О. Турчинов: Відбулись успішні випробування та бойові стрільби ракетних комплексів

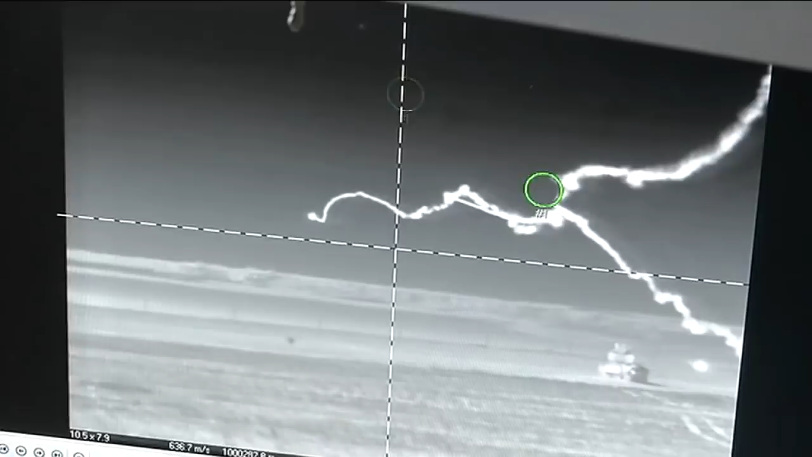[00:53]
«Це йде перша ракета, зараз по риску, і справа вводить друга ракета, підрив і другий підрив» «Інфрачервоний канал, це відчиняється на сутній канал,